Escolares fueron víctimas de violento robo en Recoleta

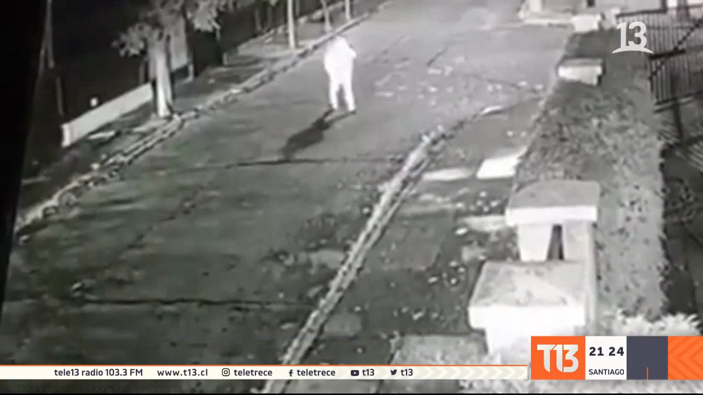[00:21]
Menos de siete días, dos graves denuncias, hechos ocurridos en una misma comuna,
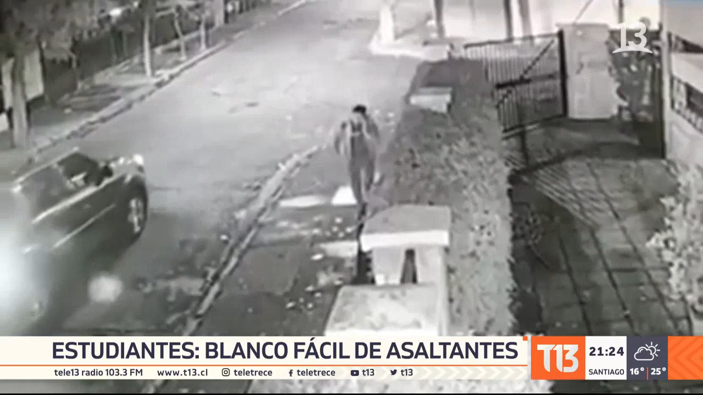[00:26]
ambos quedaron registrados en distintas cámaras de seguridad. Las que grabaron una forma de operar bastante similar.
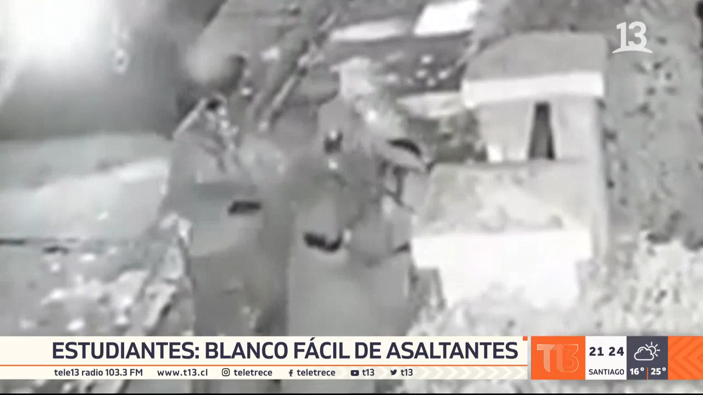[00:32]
Son asaltos a estudiantes, en este caso a un universitario que volvía a su casa.
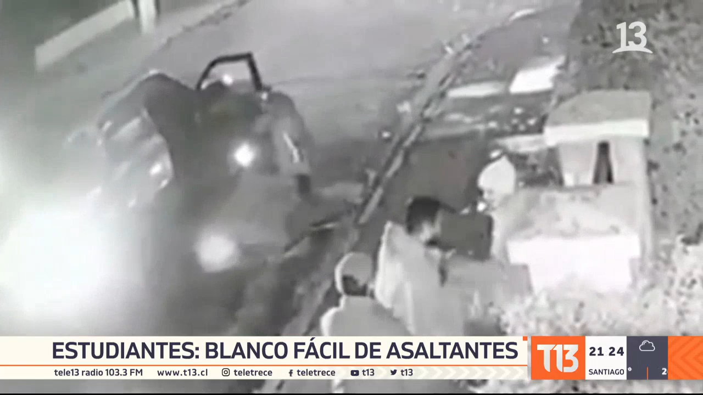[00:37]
Entre tres lo golpearon en reiteradas ocasiones, violencia poco necesaria.
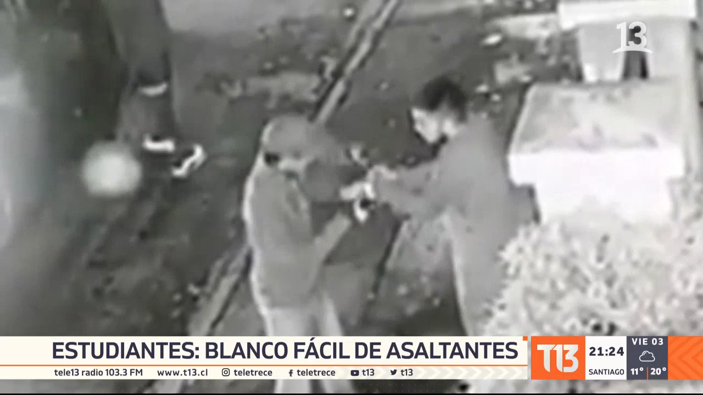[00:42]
Si es que se toma en cuenta que solo querían una billetera, un celular y una chaqueta para después escapar. Descripción de un primer delito, el que viene no deja de impactar.
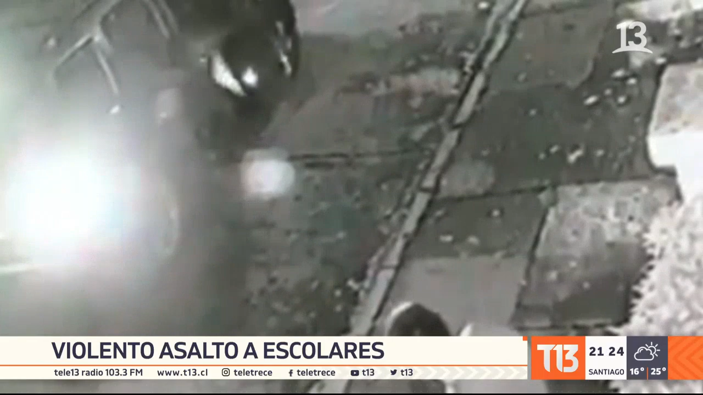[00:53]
Después que lo intimide y le quita el celular, trata de impedir que le quiten el celular a la compañera.